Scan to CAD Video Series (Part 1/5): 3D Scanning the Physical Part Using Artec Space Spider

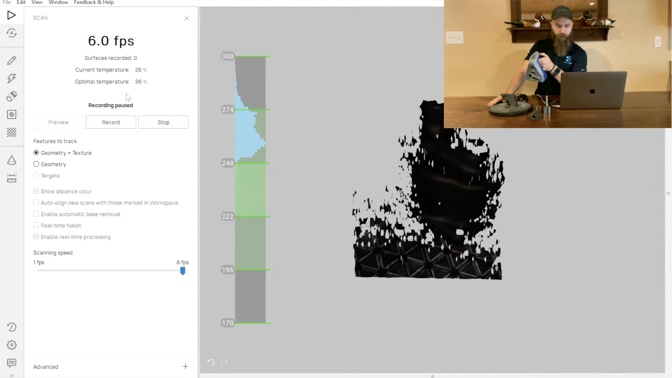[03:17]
So when I turn the scanner on, we can see that casting is showing
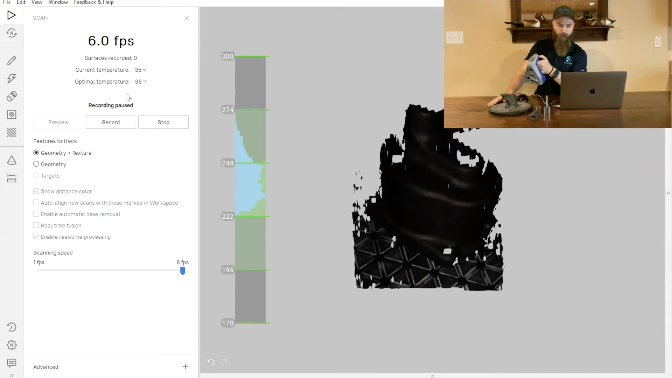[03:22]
up relatively well here in the field view of our scanner.
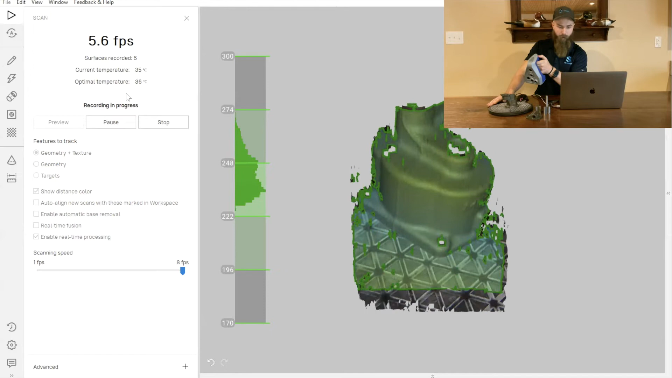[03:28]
So go ahead and start scanning. And this is where that rotary table makes a huge difference because I can just start moving the part around,
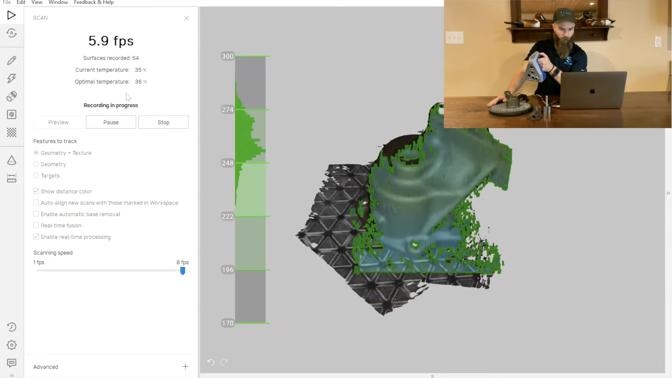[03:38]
looking at it here on screen and paying attention to any areas where I may want a little bit more detail.
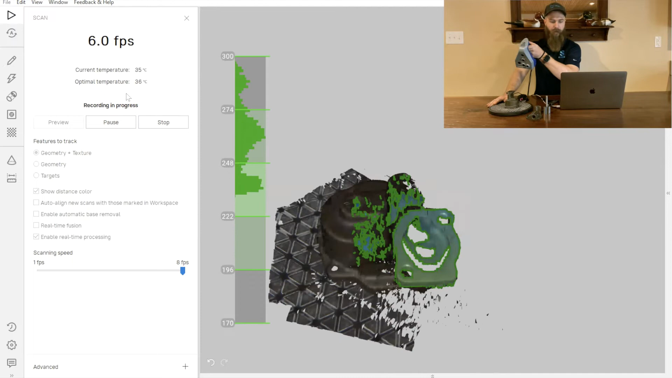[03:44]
So for instance, up here in the top of the part where there's some
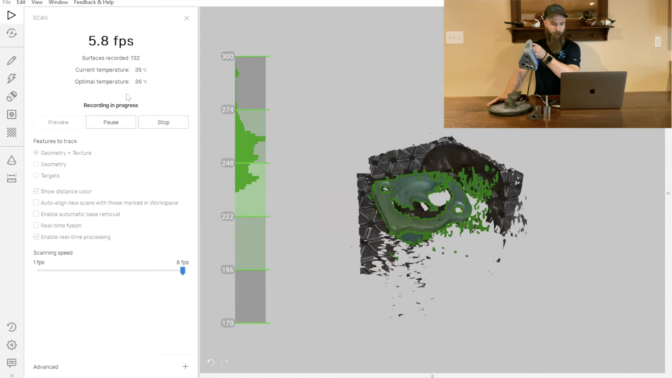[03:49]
various geometry that may be a little bit more important for us inside that cavity,
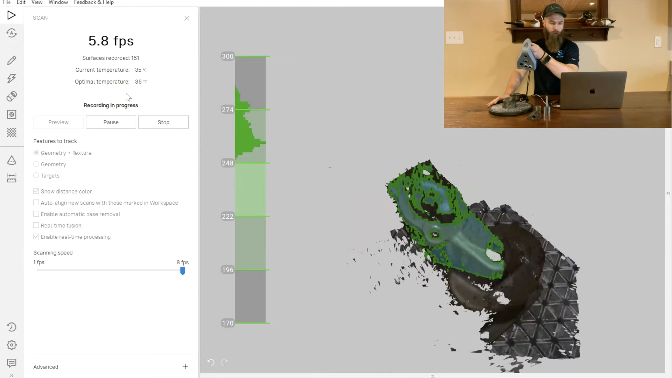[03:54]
I can really focus in on it and move
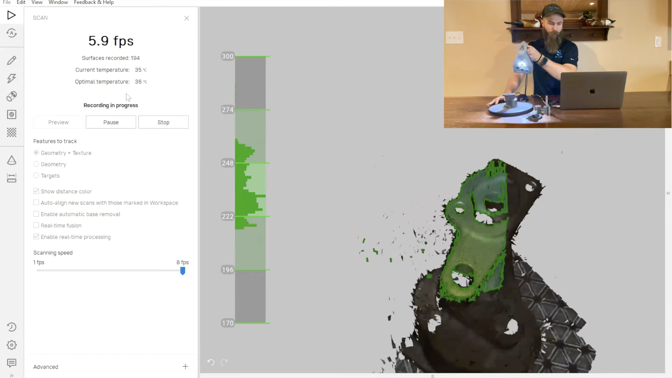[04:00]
the part around quickly and capture all of the
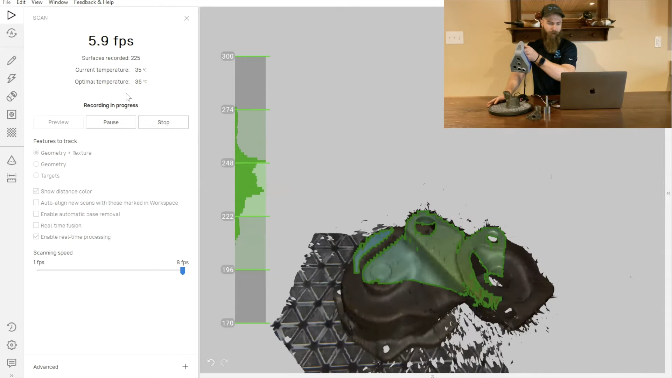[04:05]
various aspects of that geometry.
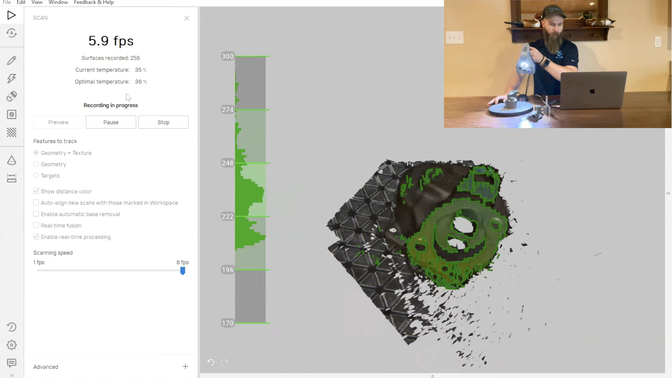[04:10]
And then going from there, we can simply move down to another portion of the part. And one other important thing you'll note is we have this color gradient going across our part.
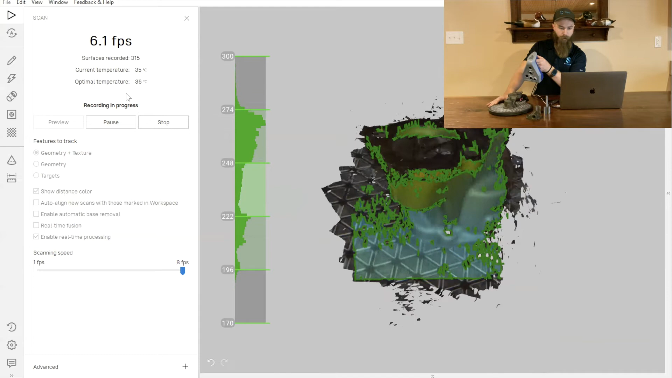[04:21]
So as I get closer with the scanner or further away,
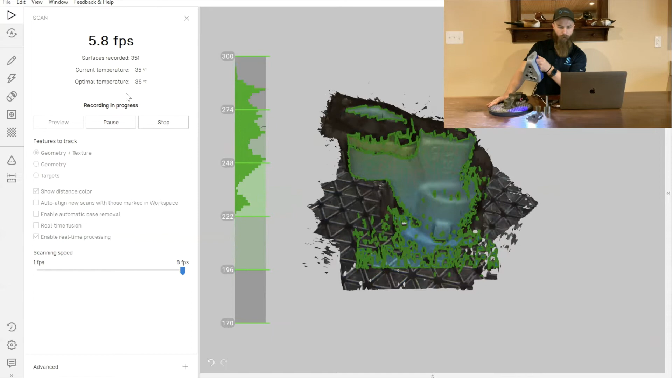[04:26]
we can see that color gradient changes from orange to green to blue.
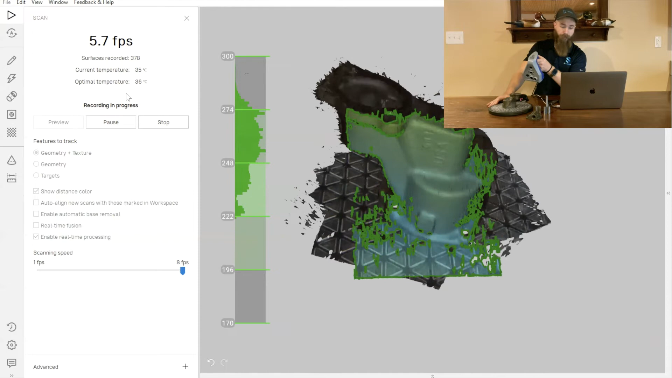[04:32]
And that green is going to say that... the green is going to tell us that we are within the optimal depth of field.
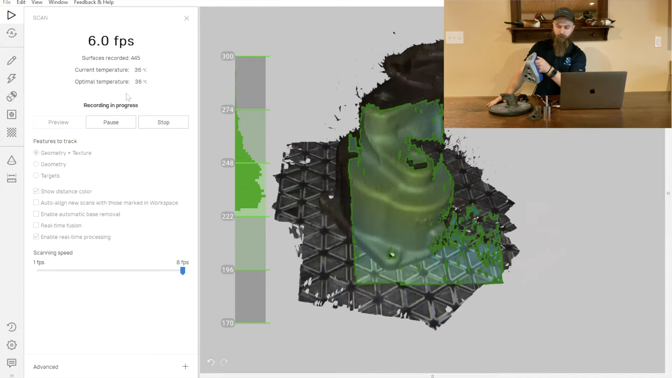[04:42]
So we're at the optimal distance away from our part to be able to have as accurate of a scan as possible.
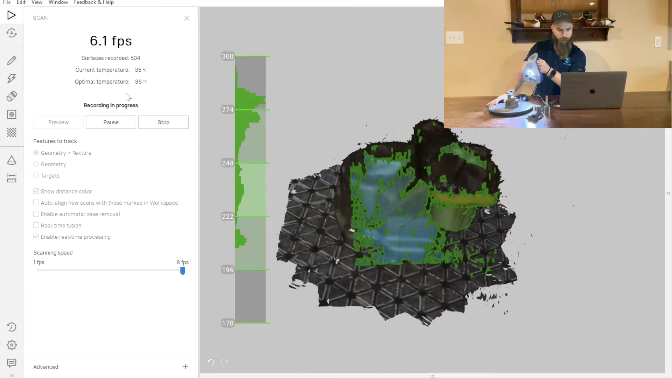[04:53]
So we'll just capture a little bit more here. We'll go ahead and stop that scan. And now what I want to do is I want to rotate this part into a couple of different orientations to make sure that we've got all of the information that we need.
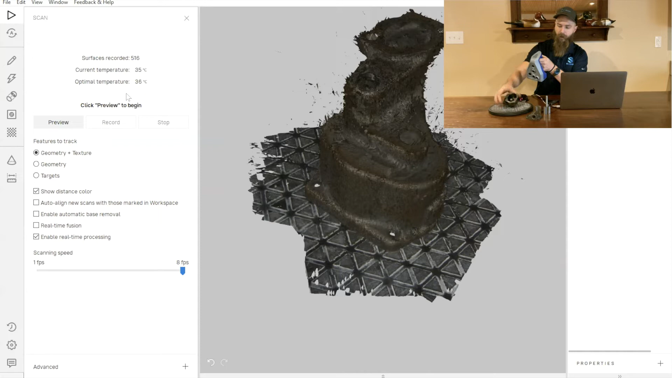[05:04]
We've got a really good scan of the outside of our part currently,
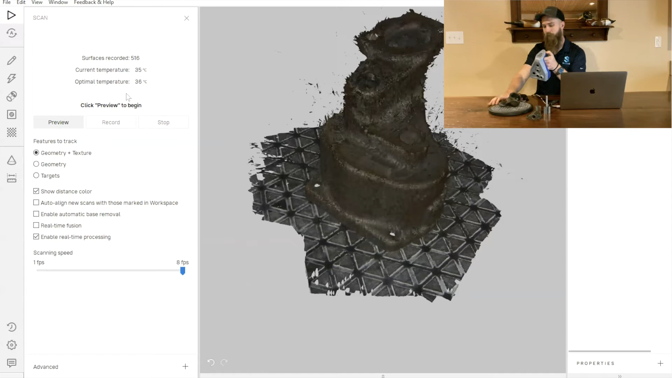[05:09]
but the Artex Space Platter is a line of sight 3D scanner,
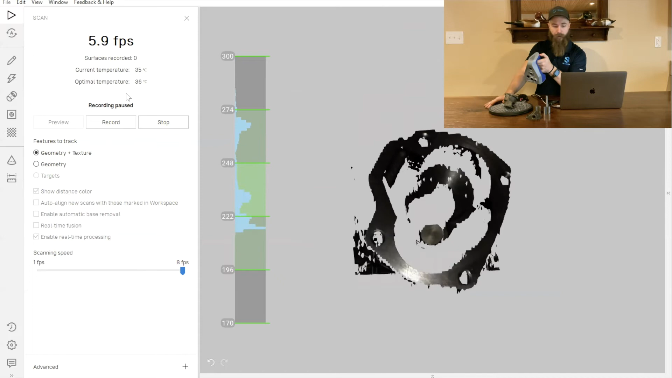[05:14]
which means that it's not going to scan the internals of the part unless they can physically see it or you can physically look at it with your eyes.